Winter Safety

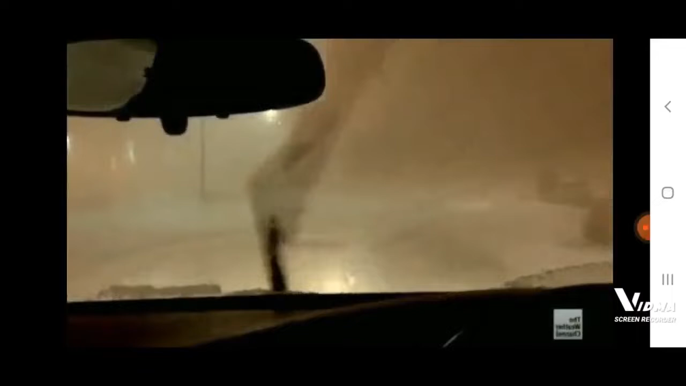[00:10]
It's a winter storm freezing. The snow gets deeper as you plow ahead. You're going to make it. You're going to make it. You're going to make it.